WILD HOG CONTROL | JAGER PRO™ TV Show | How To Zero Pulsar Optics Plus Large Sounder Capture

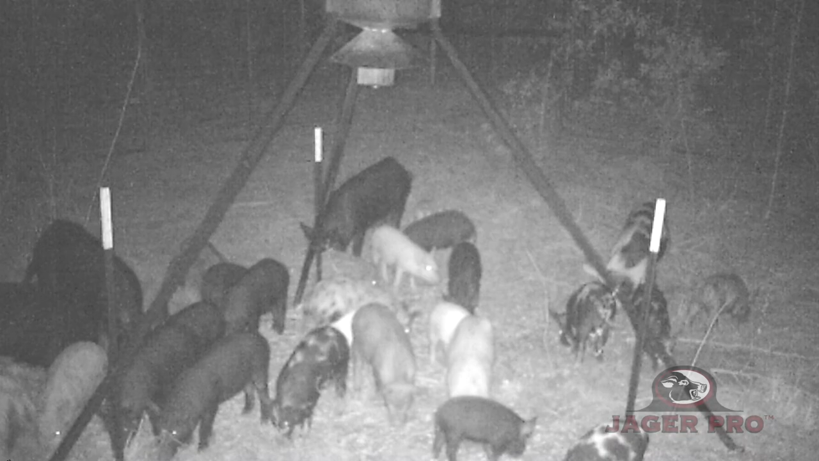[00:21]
Then we'll go to Webster County and remove another sounder using the most efficient process and products while teaching the art and science of integrated wild pig control.
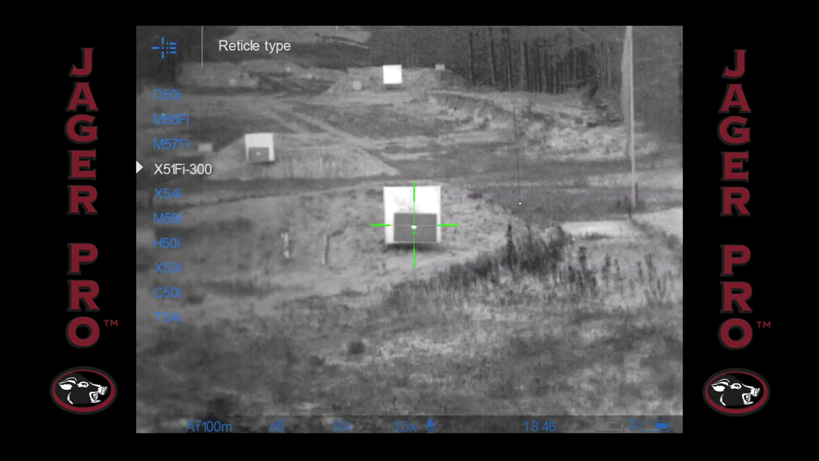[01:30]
You have many options so pick whatever you feel comfortable with.
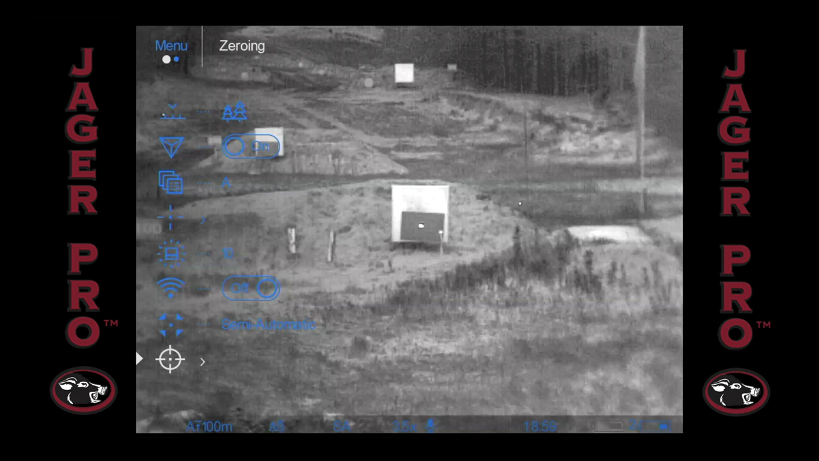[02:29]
Go into the main menu and move the controller ring to the zeroing submenu and quick press the controller button.
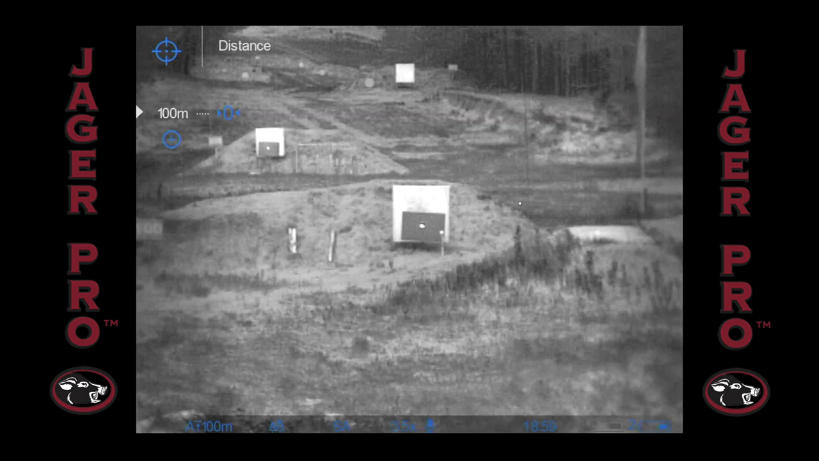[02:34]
Set the distance you'll be shooting and confirm with a long press of the controller. Now select the zeroing icon with a quick press. Here you have four options. The freeze function is the third icon down. The menu will not time out in this setting so take your time and center the reticle in the center of your target.
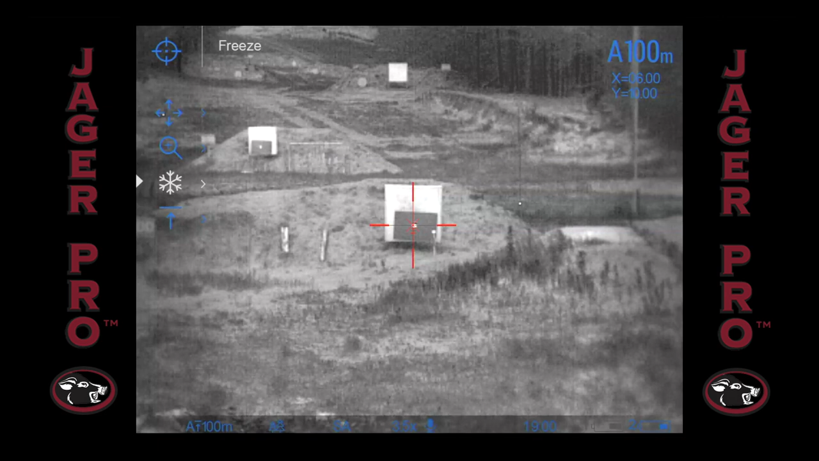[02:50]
When aligned, quick press the controller button to freeze the picture. Now move the selector up two icons to wind engine elevation.
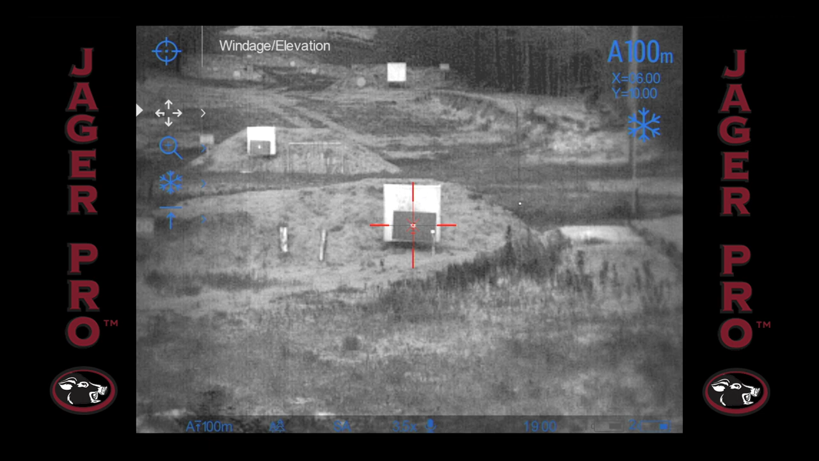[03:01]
Quick press the controller and you will see the X coordinate turn white with the triangle to the right. We want to put the X where the bullet impacted. Adjust the controller forward to move the reticle right. Once you have your windage close, you can quick press the controller and switch to the Y axis for elevation. Adjust the controller forward to move the reticle up. Now, long press the controller button until you see windage elevation in the top left of the screen
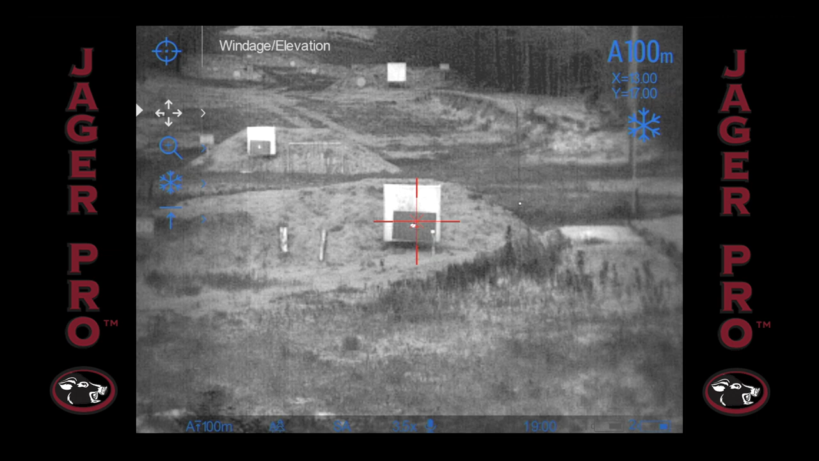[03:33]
and long press again until you see zeroing coordinates saved.
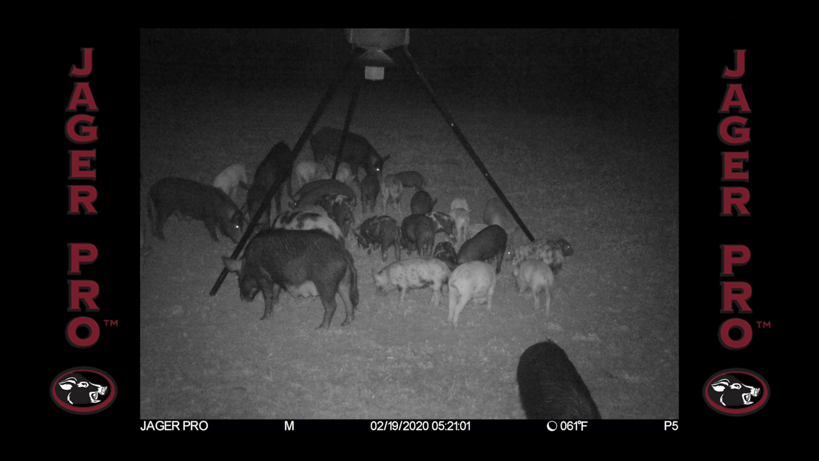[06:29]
Three days after erecting the feeder on Property A, the hogs show up. A total of 31 were documented actively feeding at the site. Three nights later, a large sounder of hogs were observed on Property C, traveling from the south along the eastern edge of the field. Due to the distance involved, it was difficult to get a precise count on the number of hogs in the sounder.
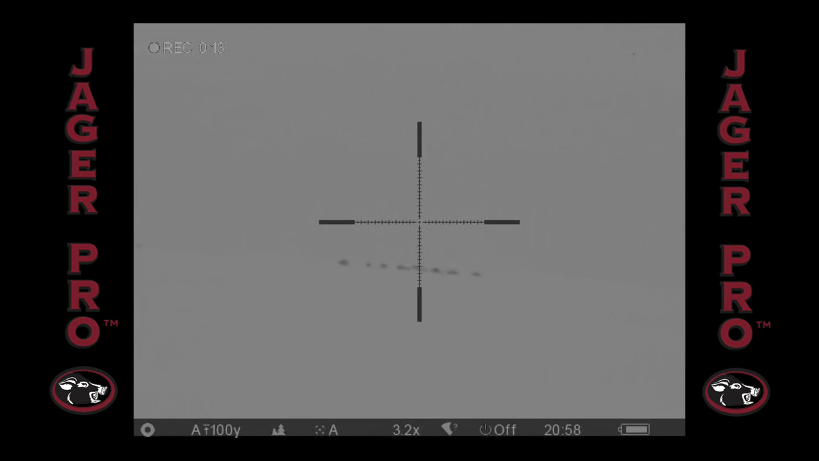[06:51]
However, it appeared to be close to the same size as the group we saw on camera at Property A.
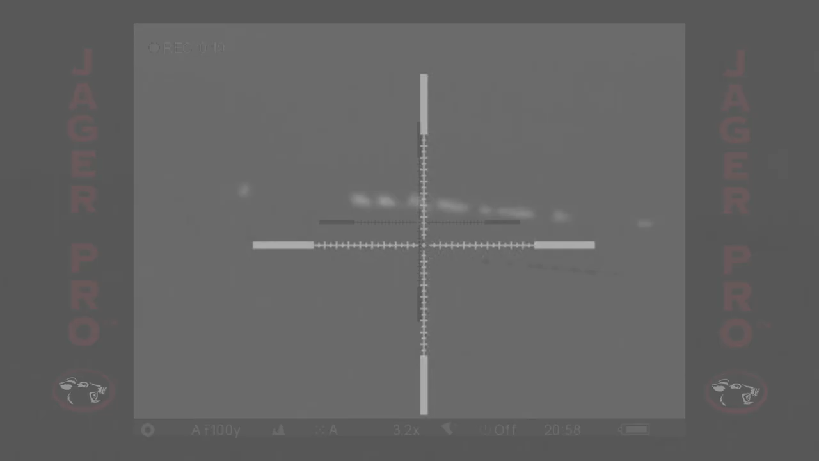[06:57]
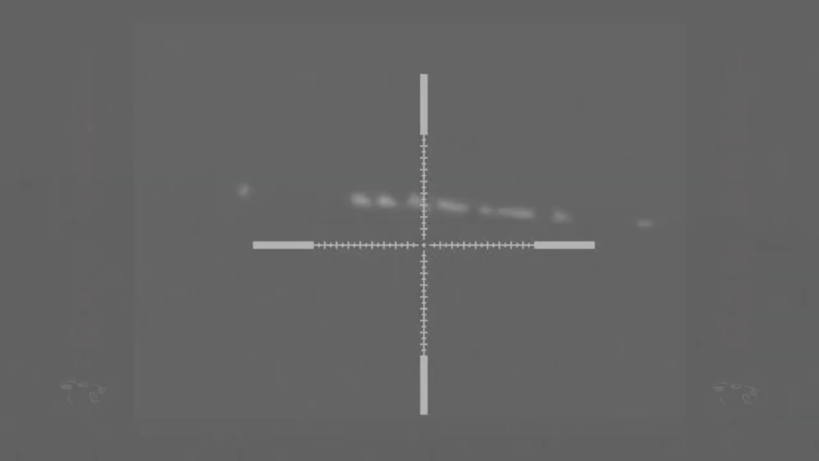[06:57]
Okay, I got eyes on the hogs. Why didn't I engage?
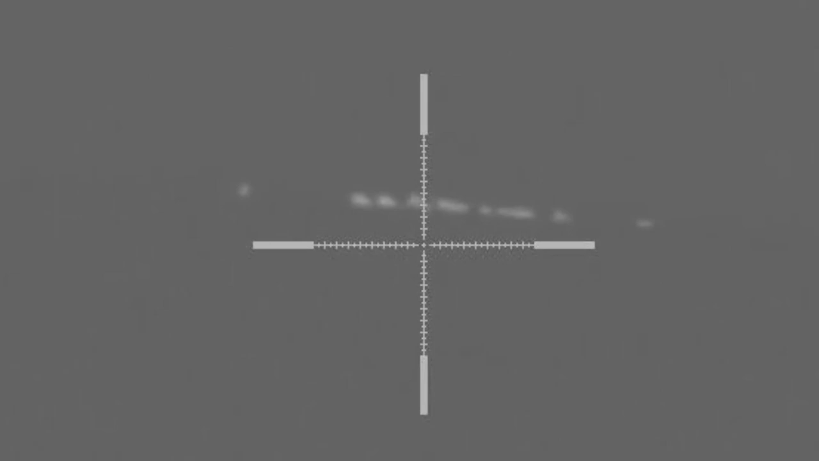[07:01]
Sure, with a successful stalk and a steady aim, I could have made a good dent in their numbers. But I would have also educated the others, making them much more difficult to remove.